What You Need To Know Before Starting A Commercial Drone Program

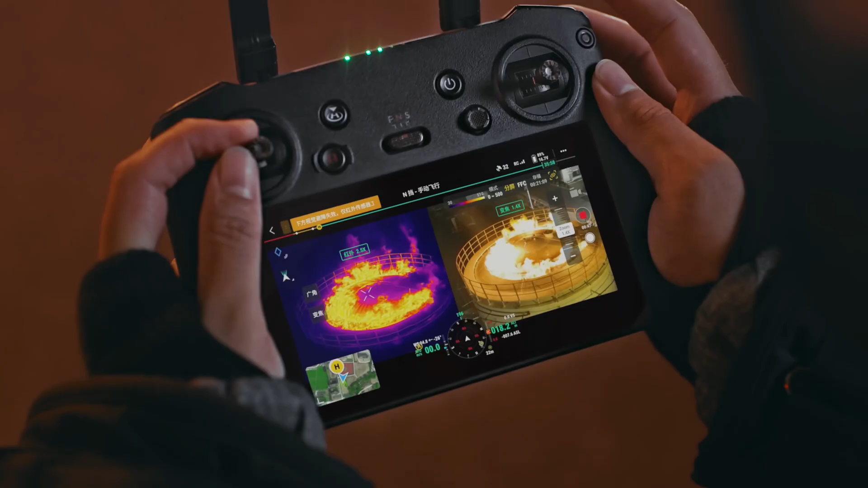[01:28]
Do you need thermal capabilities to see temperature variations?
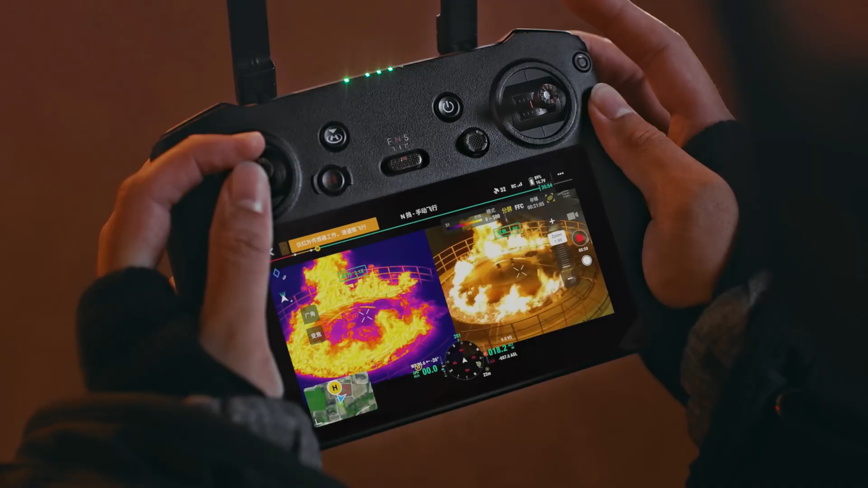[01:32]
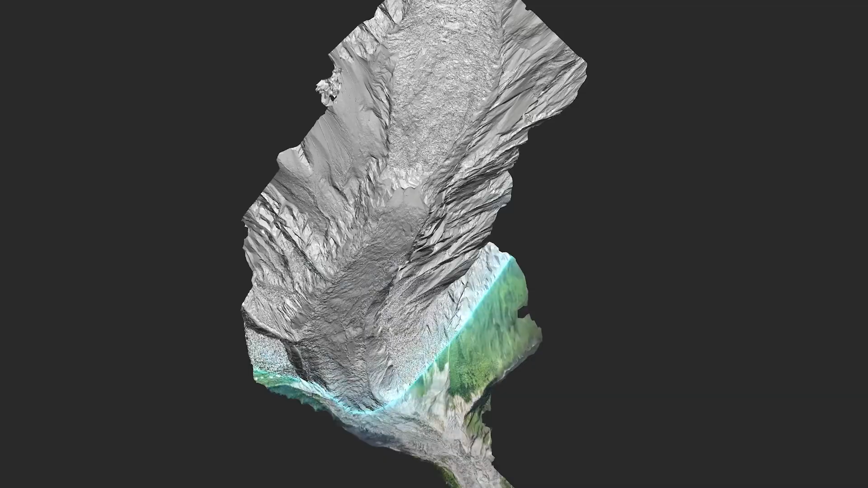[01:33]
Do you need RTK for accurate mapping,
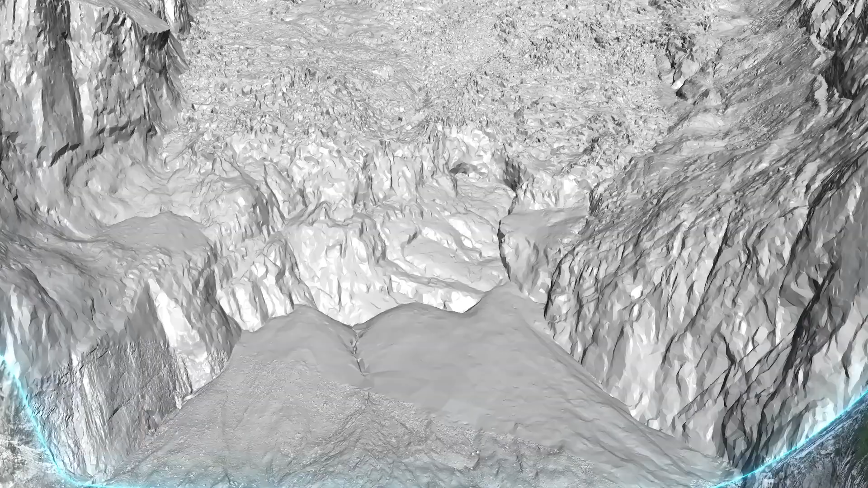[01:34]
surveying and modelling or do you need high resolution zoom capabilities for inspection work at a safe distance?